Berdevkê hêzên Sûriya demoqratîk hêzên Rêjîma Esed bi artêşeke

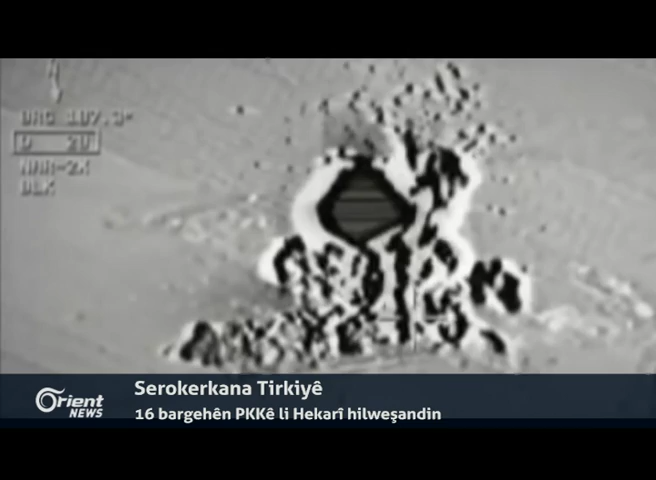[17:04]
ده داخویانی دهاد گود انجاما تو براینده شازده بارگهین پککی هاتن هلوشاندن بگو هجمارا زیان جانی به ده دیار کرن.